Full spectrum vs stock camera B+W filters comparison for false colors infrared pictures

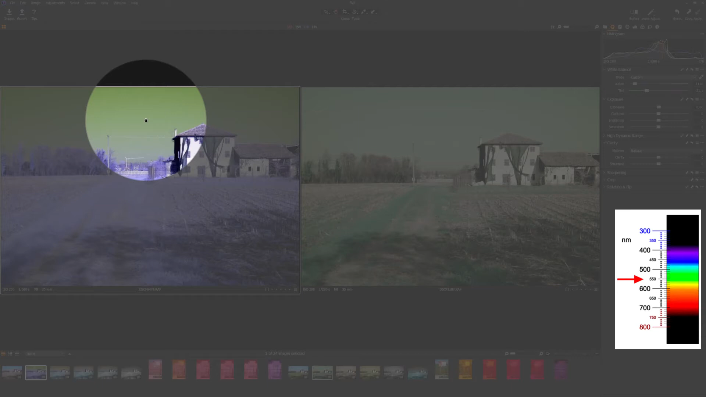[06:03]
And you may notice that the crane on the back is a tiny bit visible compared to the stock image.
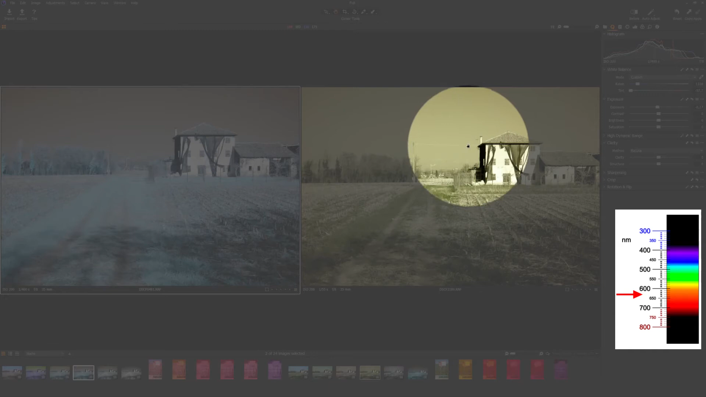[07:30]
Here and here you can see there is more visible this line, electrical line here and here. Let's go to the 092.
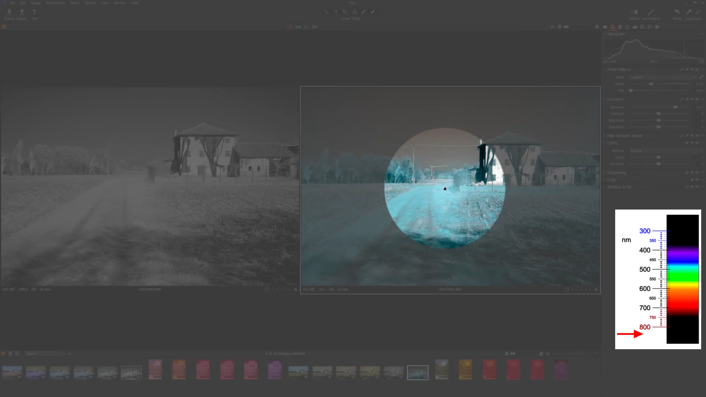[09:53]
By the way, I will show you better. Here we are having some brighter spots, this is called a hot spot from the lens.
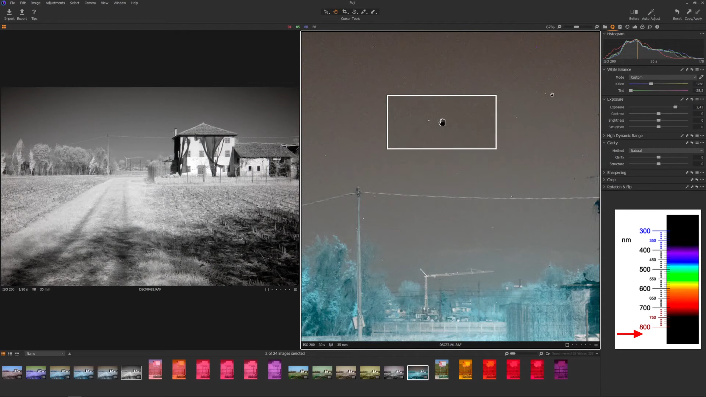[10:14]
I don't know if my camera has some burnt pixels.
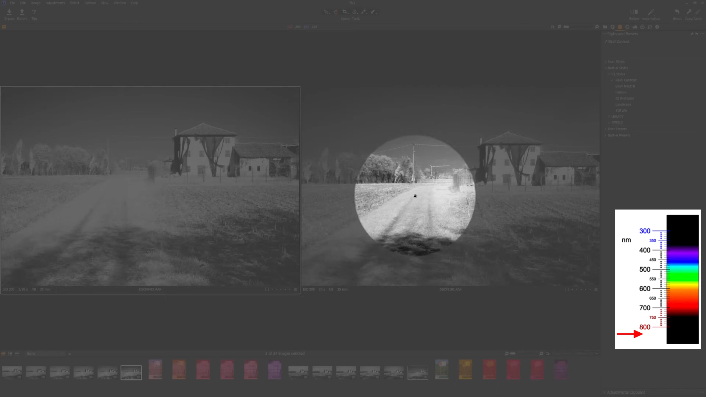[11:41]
a little bit foggy between the two. And has a more pronounced hotspot here, which is just very visible.
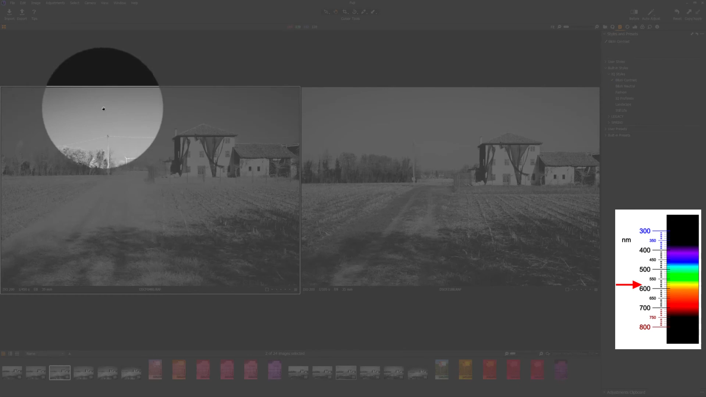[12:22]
For example, we have a darker sky on the full spectrum camera compared to the stock camera here.